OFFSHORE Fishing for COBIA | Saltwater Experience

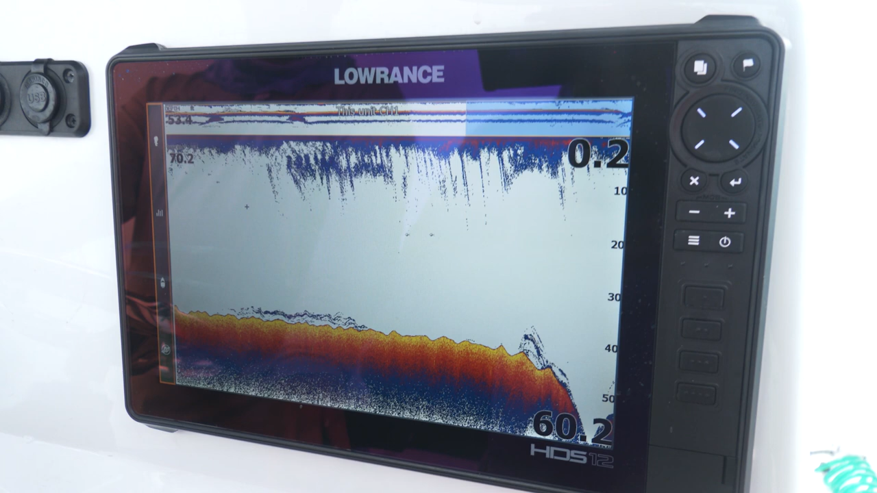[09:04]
And this time I threw over and I felt it just keep going and going and going and going. I had thrown right into this hole. And once we got a bait down in there, it was an immediate bite.
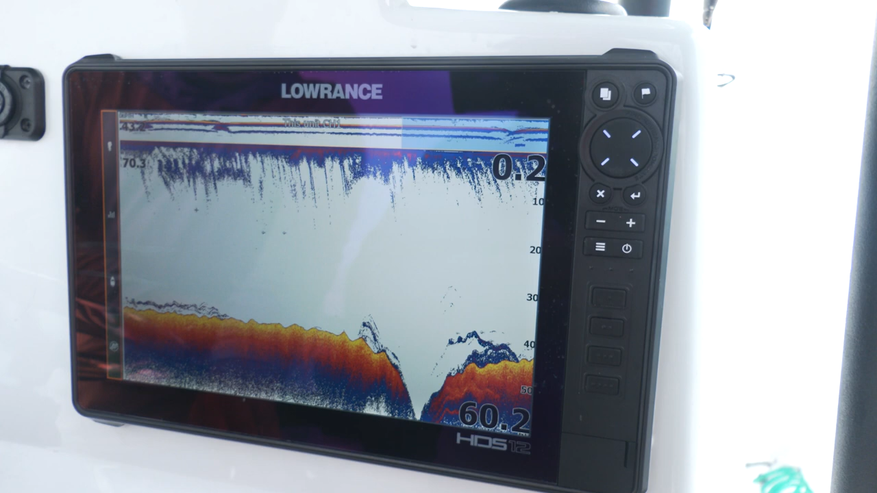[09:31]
Yeah. How deep? 100, it's kind of at 100, but it's not got clear bottom.
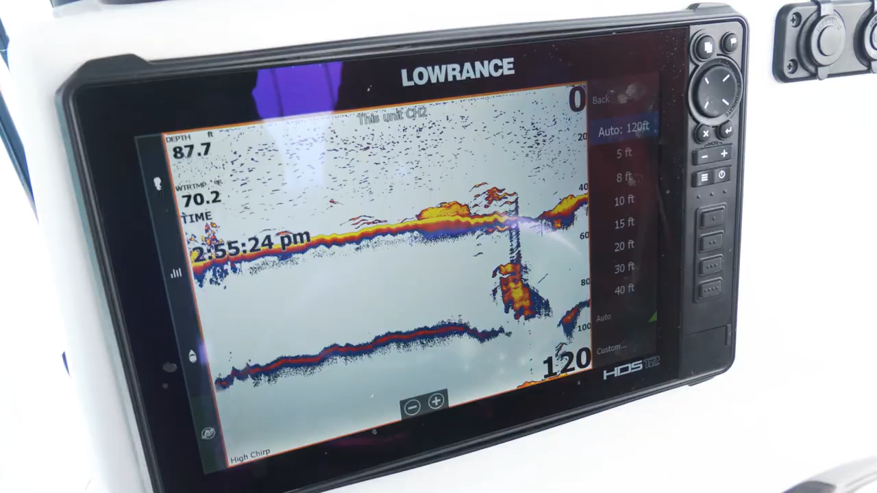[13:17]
On screen: depth 87.7 ft
You know, we're thinking, oh, maybe there's a little drop here or there.
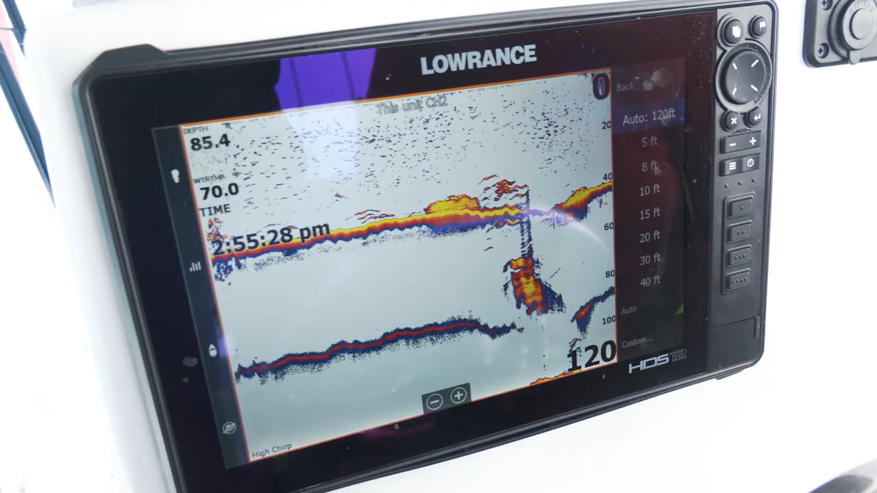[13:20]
On screen: depth 85.4 ft
But when we finally got on that trolling motor and started moving around and we realized, I looked at the Lowrance there and all of a sudden, boom, it was over 100 feet. We went over that ledge and it was a giant hole, not some little hole.